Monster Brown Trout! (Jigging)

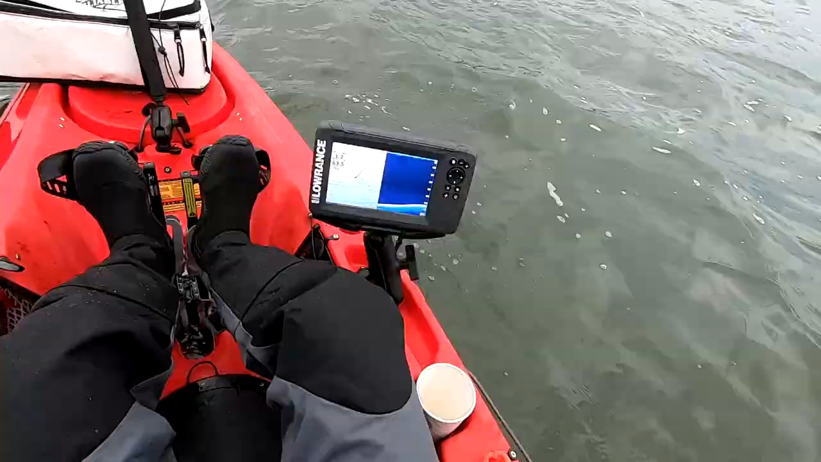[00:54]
Let's see. I saw a lake trout on my screen. Of course, on the pause.